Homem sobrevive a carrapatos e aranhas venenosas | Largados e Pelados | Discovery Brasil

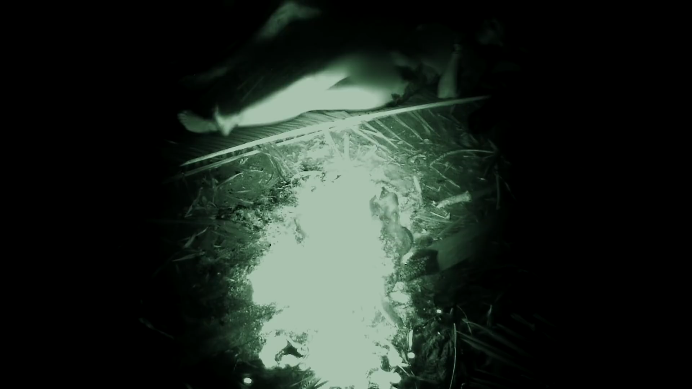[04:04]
Ah, eu não gosto disso. Não gostamos daqui.
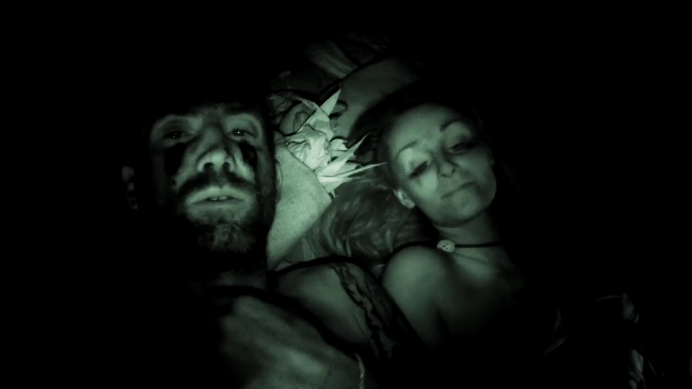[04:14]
Não dá pra dormir. Eu vi umas aranhas enormes. Aranhas super venenosas.
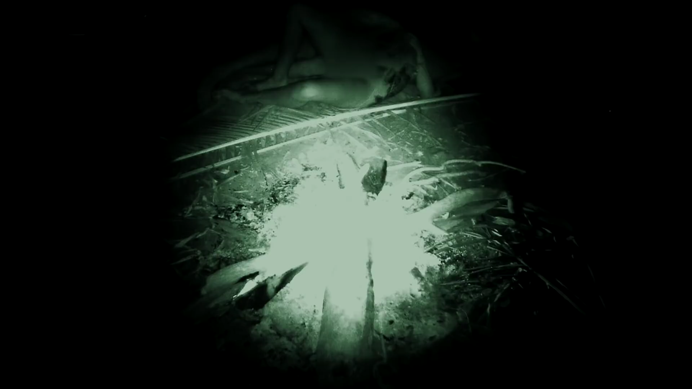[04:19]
Em todo lugar. Beleza, é hora de dormir. Acho que vou ter pesadelos. O que aconteceu?
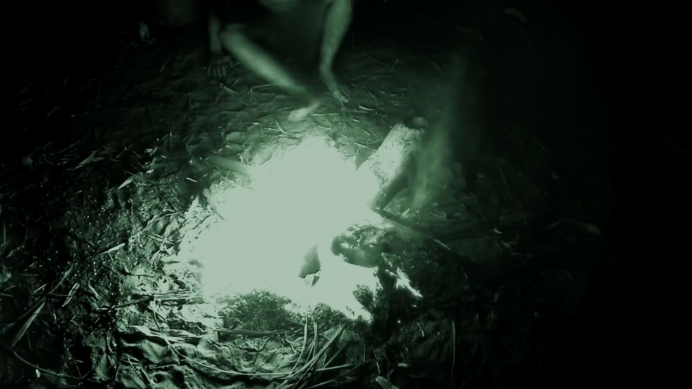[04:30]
Tá tudo bem? Que droga.
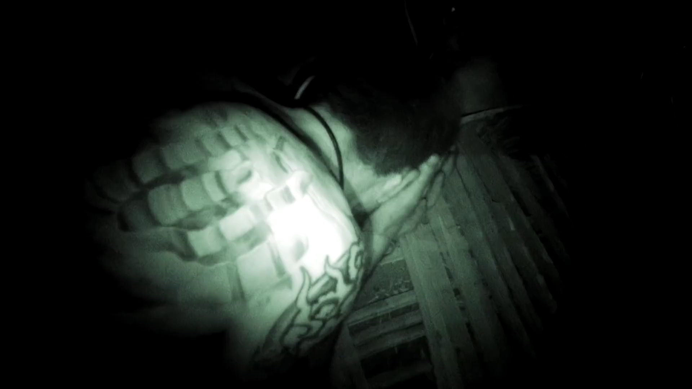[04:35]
Alguma coisa caiu bem na minha cara. Foi isso que caiu na sua cara.
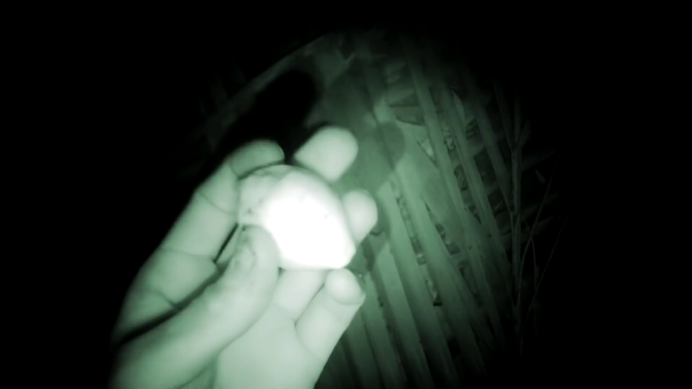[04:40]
Esse negócio caiu do nada.
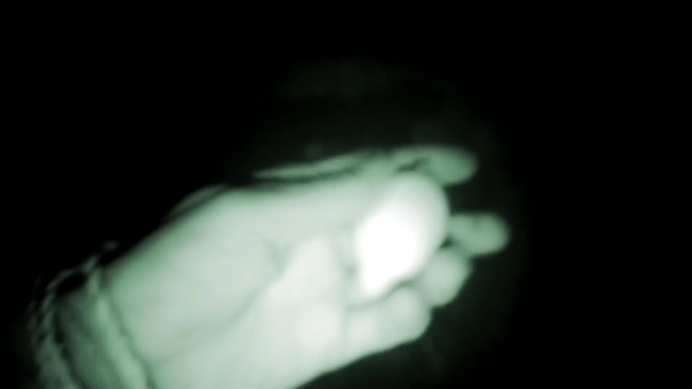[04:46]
É bem duro. Caramba, eu não tava esperando por isso.
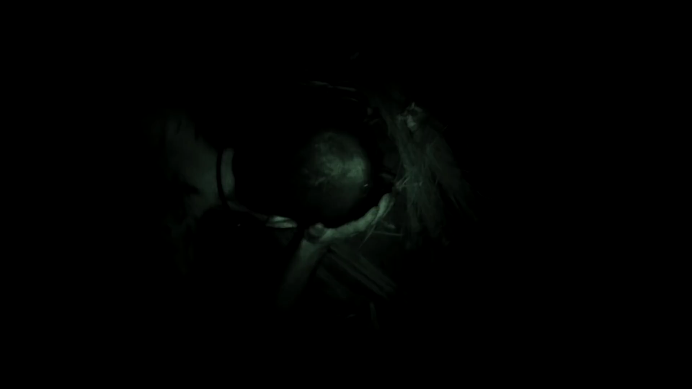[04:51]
Foi como se alguém tivesse vindo do nada e desse um soco bem no meu olho.
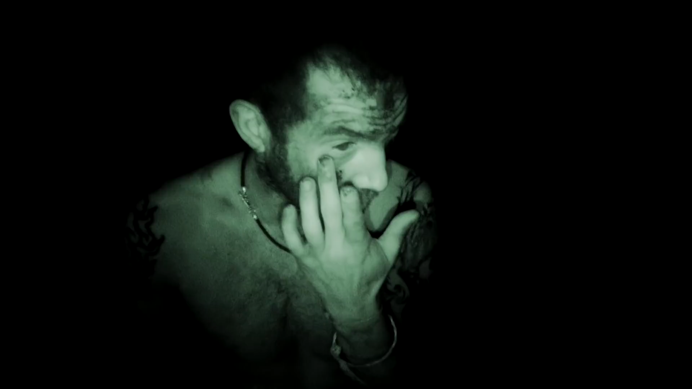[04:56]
Bateu bem no seu olho. Ah... É terrível.